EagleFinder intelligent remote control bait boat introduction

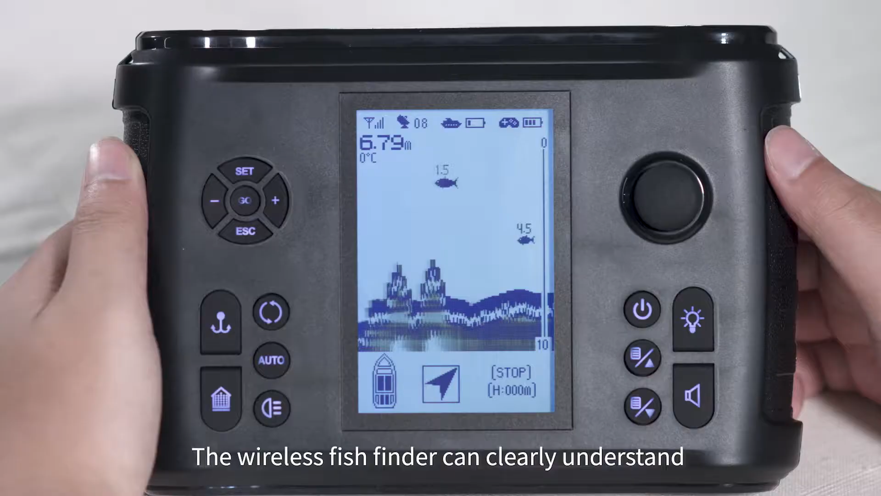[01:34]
On screen: depth 6.79 m, water 0°C
The wireless fish finder can clearly understand the riverbed landform, water depth, water temperature,
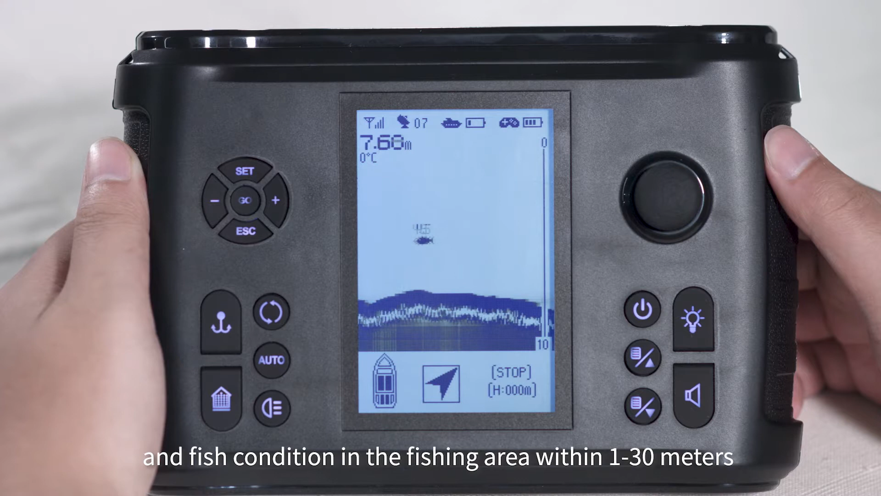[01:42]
On screen: water 0°C
and fish condition in the fishing area within 1 to 30 meters, and can automatically identify large,
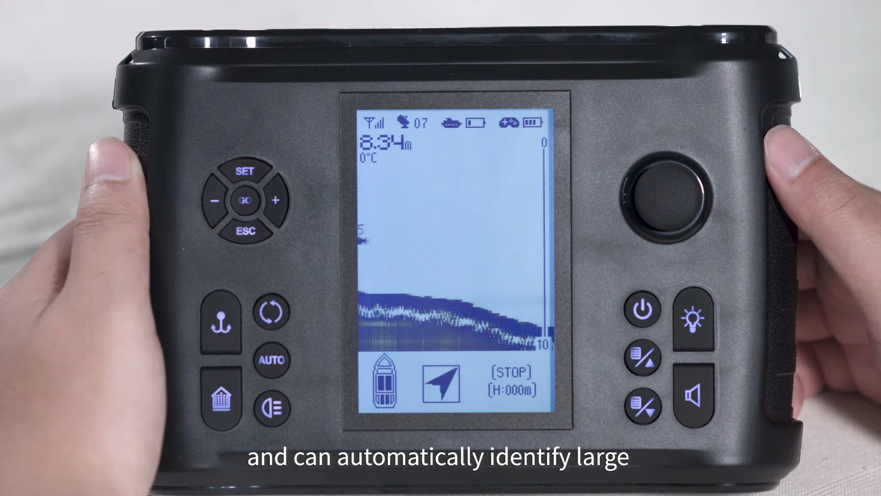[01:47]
On screen: depth 8.34 m, water 0°C
medium, and small fish and the depth of the fish from the water surface.